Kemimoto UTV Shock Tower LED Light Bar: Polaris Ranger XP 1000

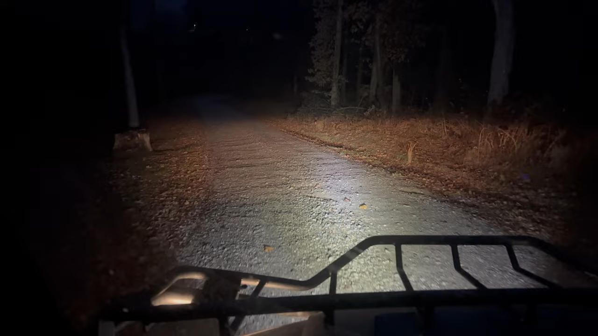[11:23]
it's off let's turn the brights on it's the normal bright lights for the flares ranger turn the led light on gives you a real wide bright light and let's go ahead and turn the main lights off turn
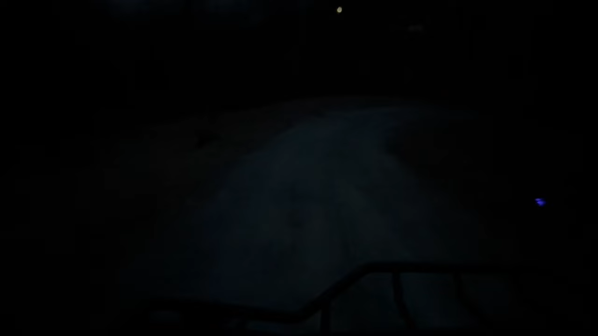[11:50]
the led light on look how bright that is here is the led light
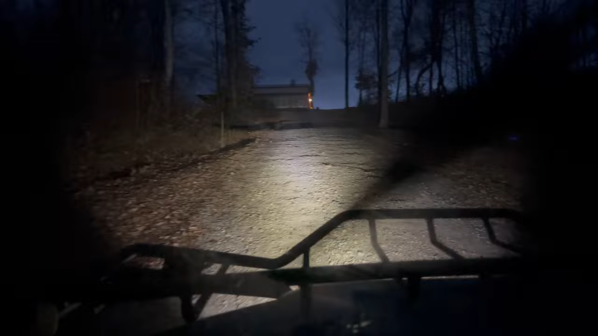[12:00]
going up by itself turn it off turn the main lights on low
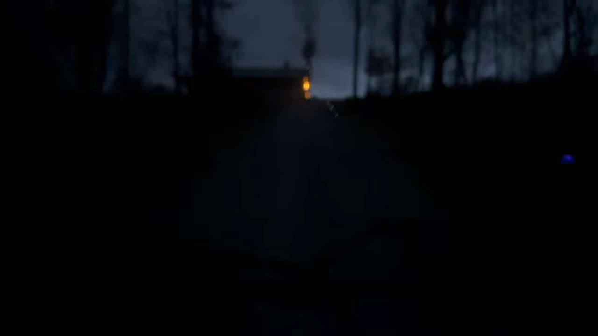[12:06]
high led light that's what the bright lights are